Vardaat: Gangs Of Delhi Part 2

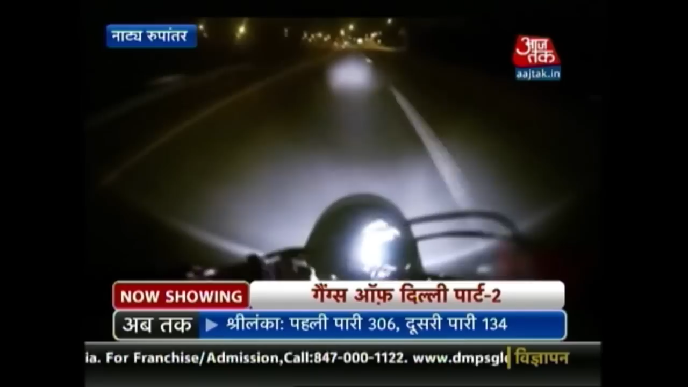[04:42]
اول تو آدھی رات کو 20 سڑک پر کسی کا پیچھا کر اسے یوں موت کے گھاٹ اتارنا کوئی معمولی بات نہیں تھی